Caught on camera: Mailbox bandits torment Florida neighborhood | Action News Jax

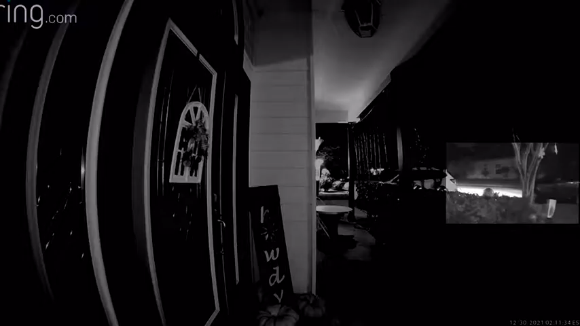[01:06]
It shows what appears to be a gray SUV going house to house with the driver checking to see what they can find in the mailboxes.
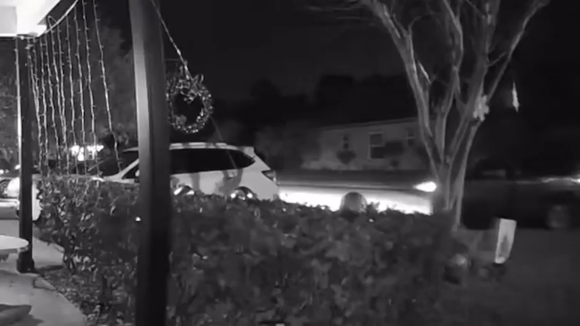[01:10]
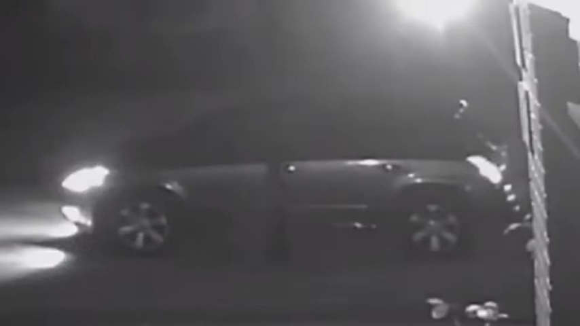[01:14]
The same vehicle was also caught on camera by another neighbor last week.